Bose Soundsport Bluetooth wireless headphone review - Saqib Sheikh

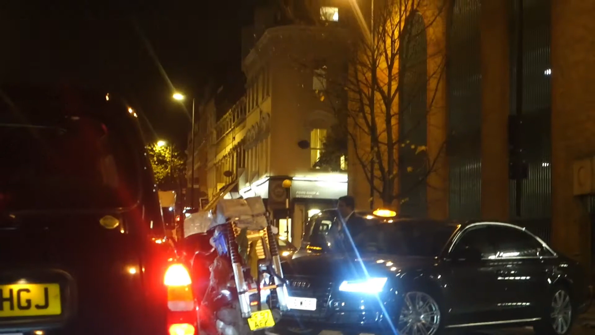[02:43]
Oh my god, he's going to stab me. Oh my god.